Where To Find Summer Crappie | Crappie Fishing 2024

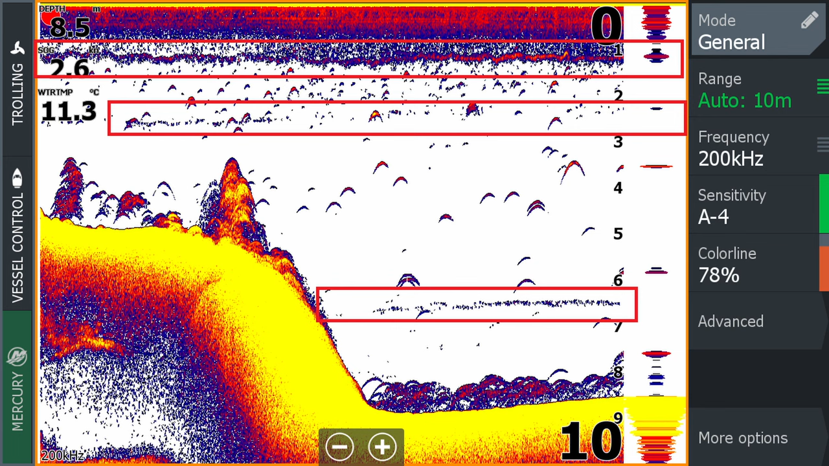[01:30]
On screen: depth 8.5 m, water 11.3°C
increase the sensitivity up and it will form a line on your graph and that's where the thermocline is now once we figure out where the thermocline is we know that the fish cannot be
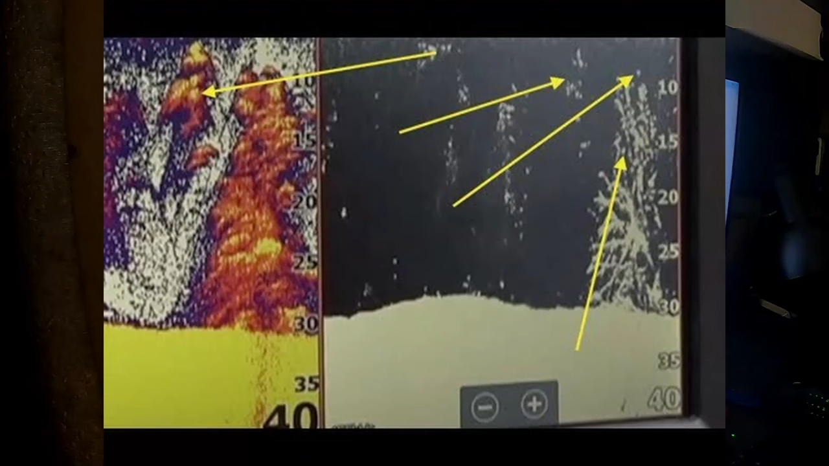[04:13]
mean the crappy will be that deep they suspend under over the brush and the docks casting past the brush with it about 20